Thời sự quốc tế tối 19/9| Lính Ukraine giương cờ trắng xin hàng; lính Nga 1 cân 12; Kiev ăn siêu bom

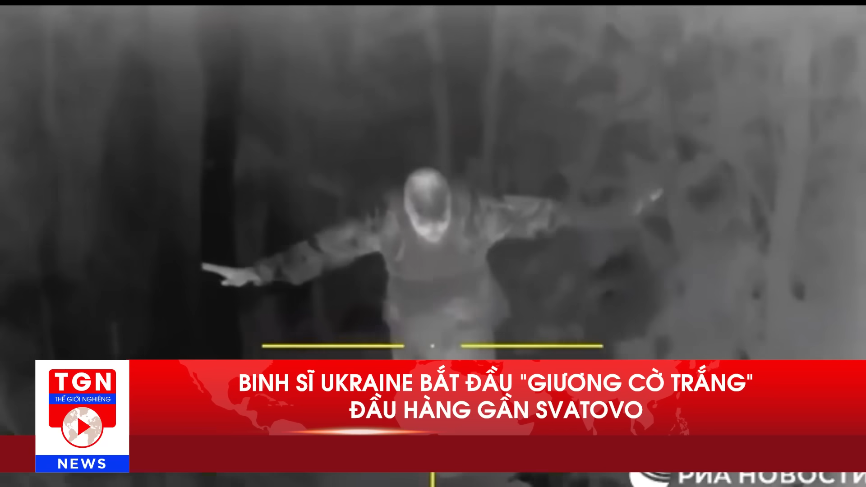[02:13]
Một binh sĩ Nga thực hiện nhiệm vụ ở khu vực Svatova Mặt trận Donbass đã tiết lộ với Ria Novosti rằng Các binh sĩ Ukraine tại đây đang bắt đầu tự nguyện đầu hàng Binh sĩ Nga cho biết đối phương bắt đầu tự nguyện đầu hàng Chỉ mới ngày hôm qua
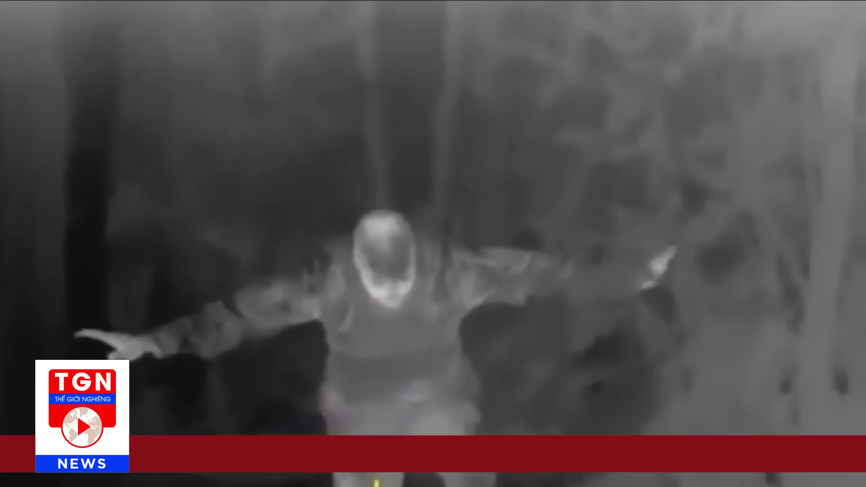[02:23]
chúng tôi đã bắt được 3 người Chính họ đã đến gặp chúng tôi và không có bất kỳ sự kháng cự nào Ria Novosti cũng ghi lại
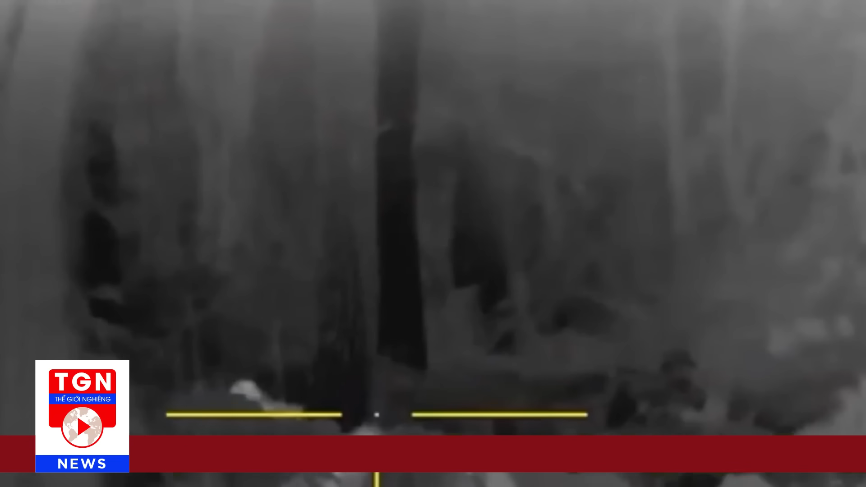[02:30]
cảnh quay các binh sĩ Ukraine tiếp cận các vị trí của Nga Trước đó Bộ Quốc phòng Nga đã thông báo về việc quân đội Nga tấn công vào khu vực Kupiyan và Svatova Gây sức ép rất lớn lên lực lượng Kiev